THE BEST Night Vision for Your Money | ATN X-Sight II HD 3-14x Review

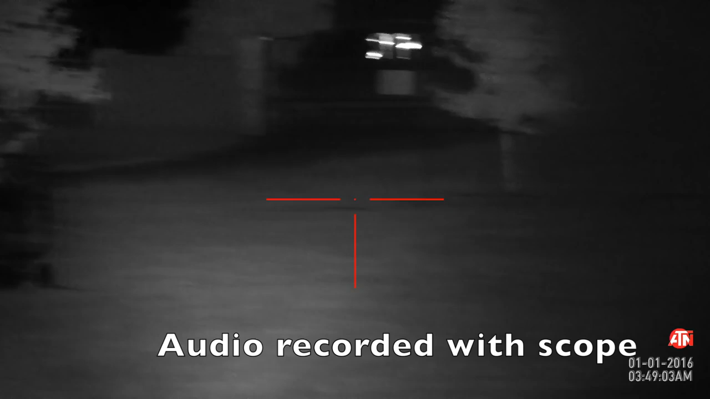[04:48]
a look with the stock illuminator right here we got a hose at 50
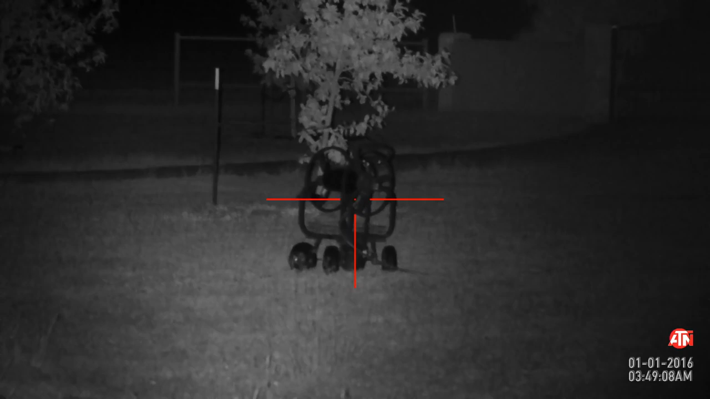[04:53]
yards and right there is a gate at 100 yards and this is on high and it is a fairly focused beam look this is an aftermarket illuminator this is actually only 40 dollars i got it because the batteries are 18
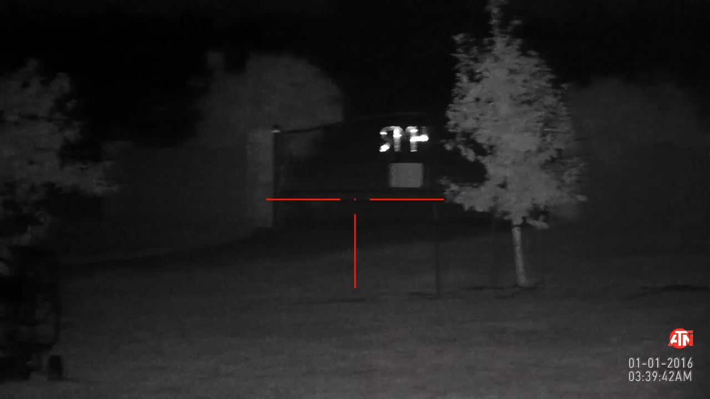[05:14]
650s and they're rechargeable which is a nice touch because the stock illuminator that has the two cr123 batteries only has about a two hour run time with the with it on high
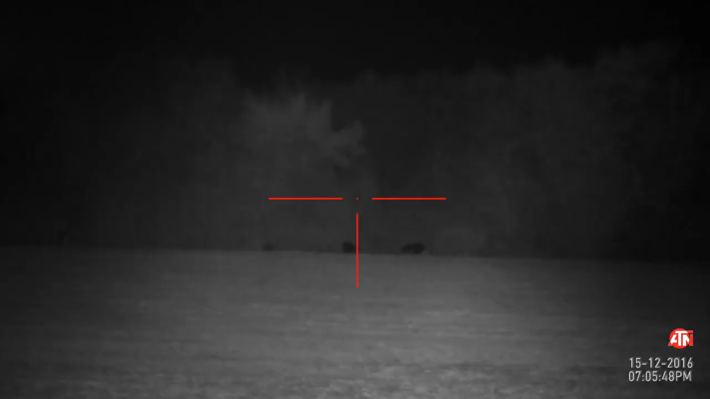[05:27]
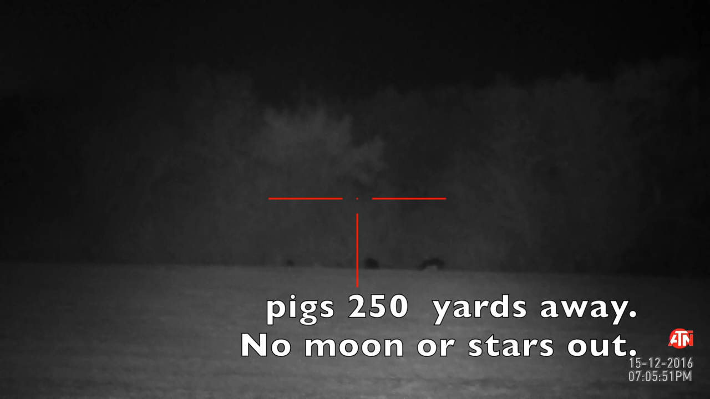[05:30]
so right here i'm actually at a 250 yards away there is no moon or stars out whatsoever
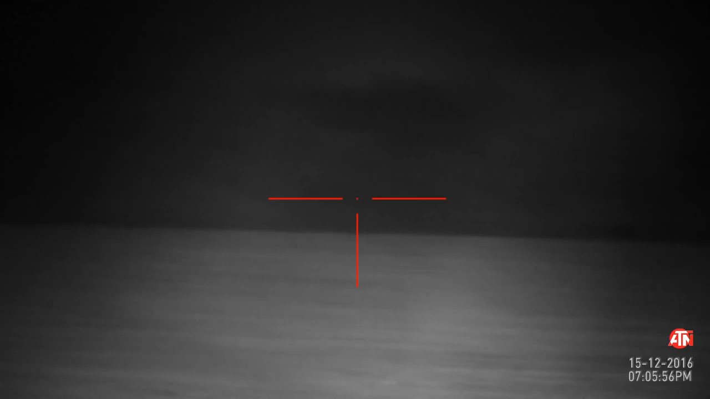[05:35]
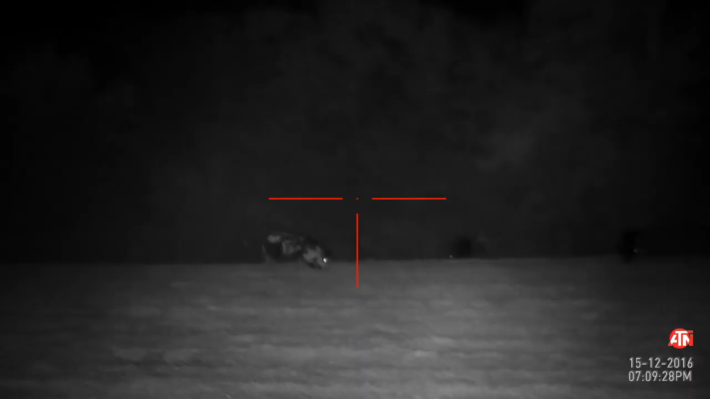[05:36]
i move a little bit closer and close the gap to about 120
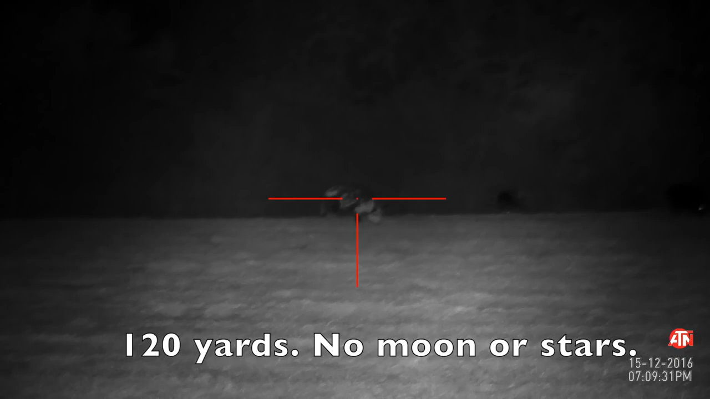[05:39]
yards for this next shot and again there's still no moon or stars and i can see
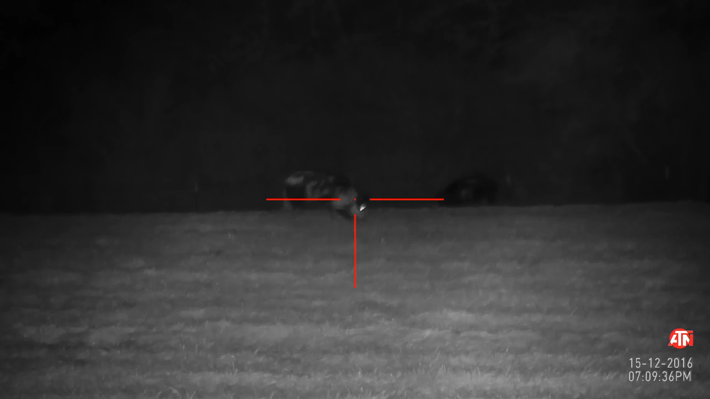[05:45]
everything and this the recording really does not do this justice it looks a lot better when looking through
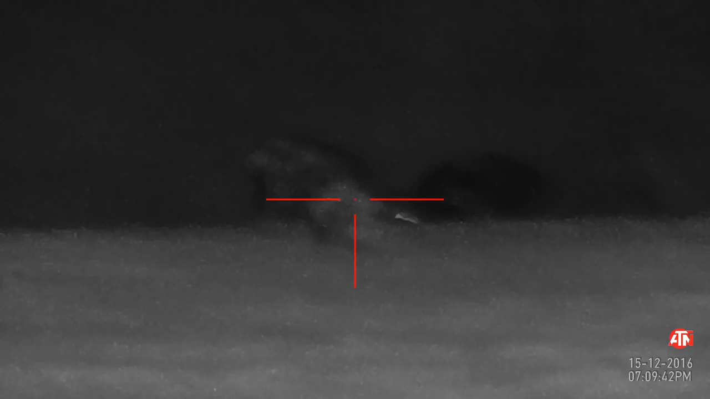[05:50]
the scope you'll notice when i zoom in it is a digital zoom so things do get very blurry and
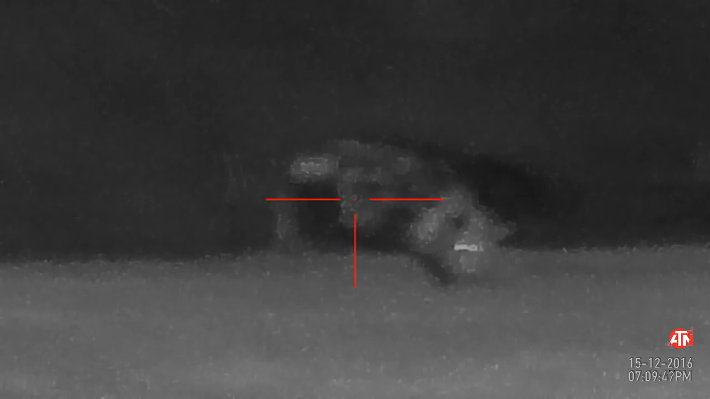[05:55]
pixelated however it's still good enough to pull off a shot and
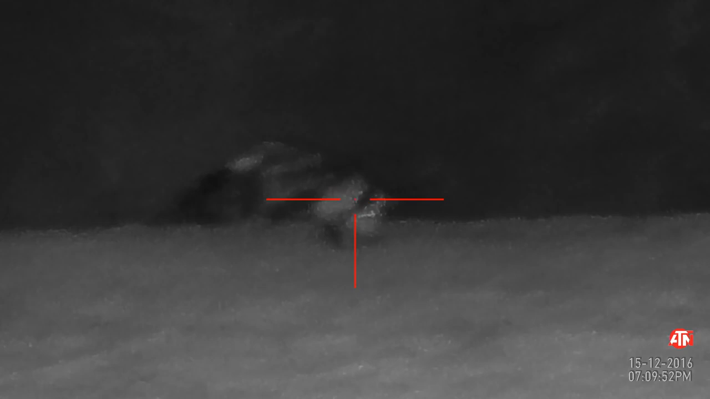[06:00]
this is again at that 120 yard distance i'm still observing a group of pigs